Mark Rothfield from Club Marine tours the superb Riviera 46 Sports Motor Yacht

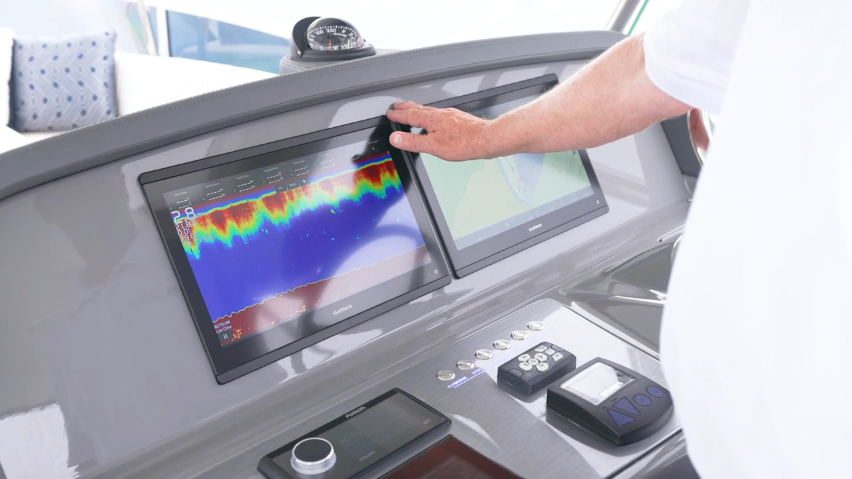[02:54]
Twin 12-inch Garmin screen, so you get all the information you're going to need up here.